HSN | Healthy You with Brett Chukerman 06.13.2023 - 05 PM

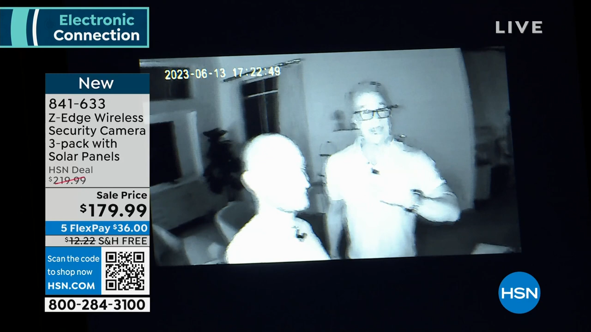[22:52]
anybody that comes to your house and those lights come on, those guys are going in the opposite direction, bro. Well, it's a deterrent in even and of itself, right? Yeah. If somebody sees a security camera by the front door. We're in pitch black. Pitch black right now. You can see just how crystal clear that is. It's one of the biggest features that you can see just how black, you know, how dark it is. So that again, there's the studio. Watch, we'll switch to the studio cameras. That's how dark it is in here.